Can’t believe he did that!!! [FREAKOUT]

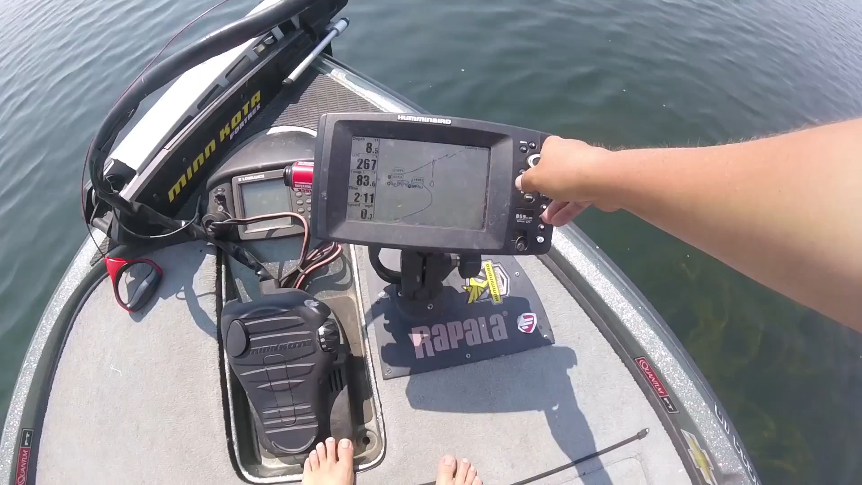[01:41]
here we go yeah we're in eight feet all right first thing we need to drop shot baits grab them that's it that's